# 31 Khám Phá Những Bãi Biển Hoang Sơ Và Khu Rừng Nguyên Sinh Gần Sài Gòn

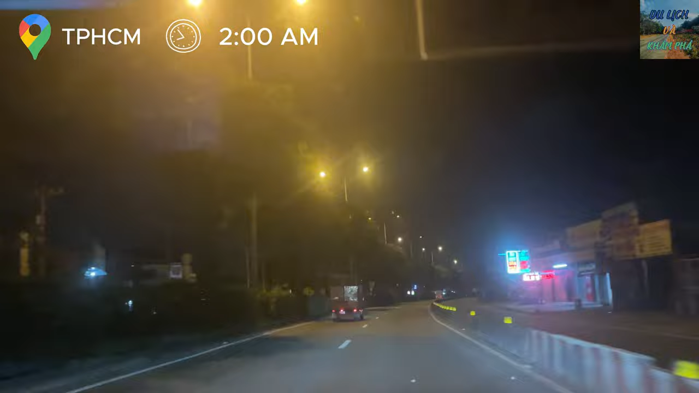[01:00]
Mình xuất phát từ Sài Gòn lúc 2 giờ sáng.
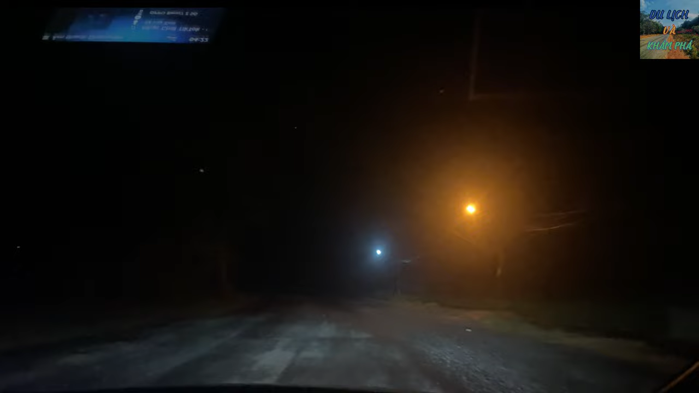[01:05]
Hôm nay là tới rồi nè.
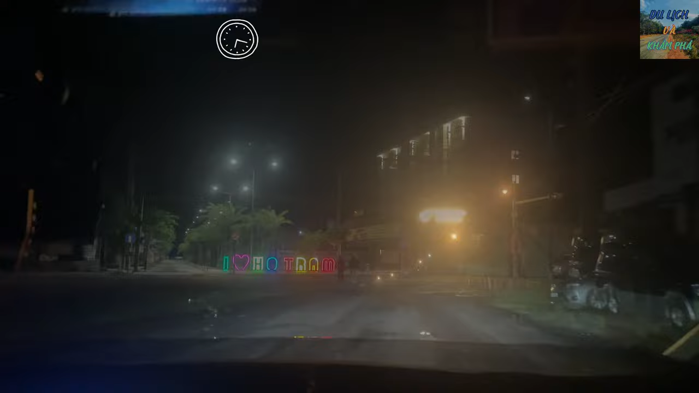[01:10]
Mình dự tính đi Hồ Tràm mất tầm 3 tiếng nên đi lúc 2 giờ sáng để tới ngắm bình minh.